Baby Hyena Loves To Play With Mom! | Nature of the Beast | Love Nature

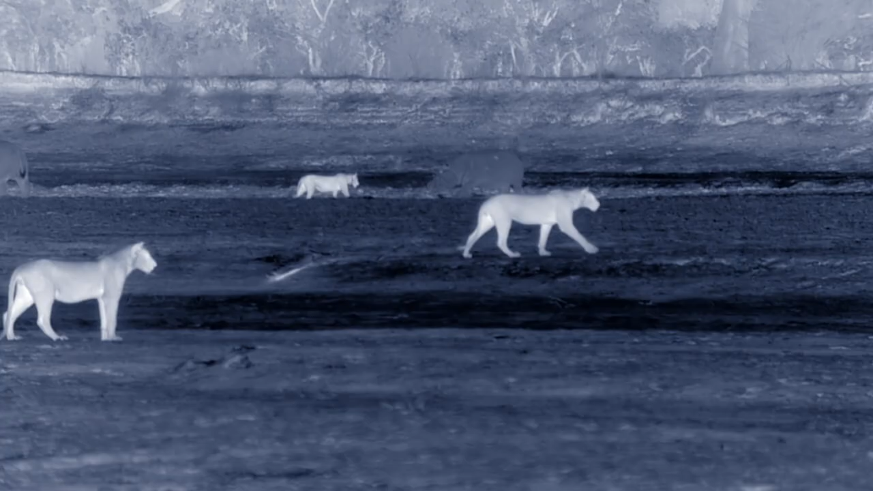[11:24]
She'll be crossing lion country in the dead of night, and the Nsefu pride is on the hunt.
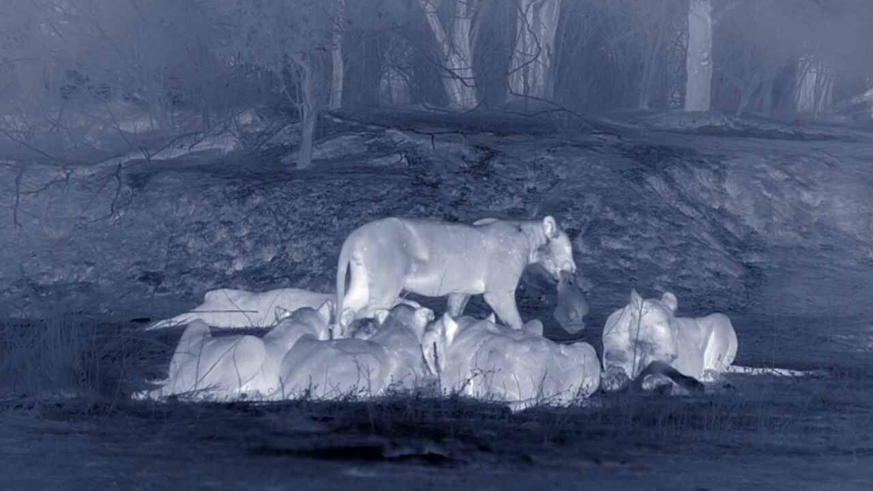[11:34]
The lions are feeding close to the hyena den. Thermal cameras allow us to film in the dead of night.
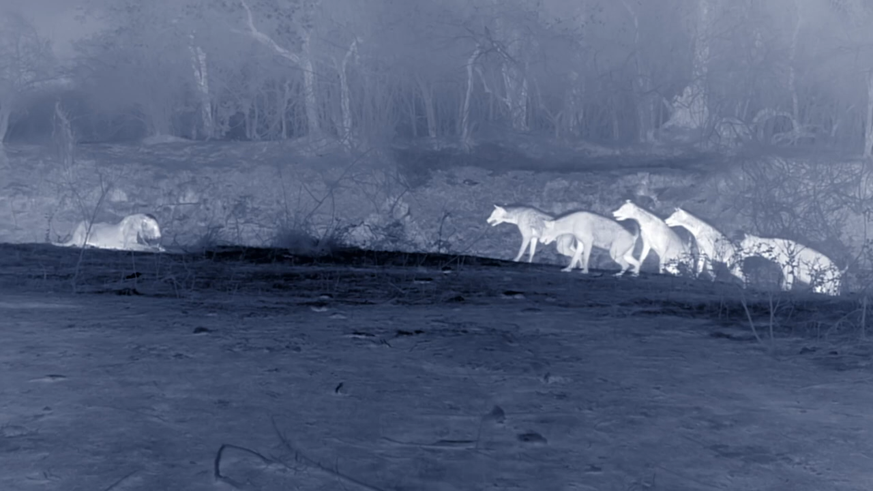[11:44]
My mate Neil was filming when the Nsefu pride and our hyena clan clashed. The hyena adults push in to try and fight for the kill. All hell breaks loose.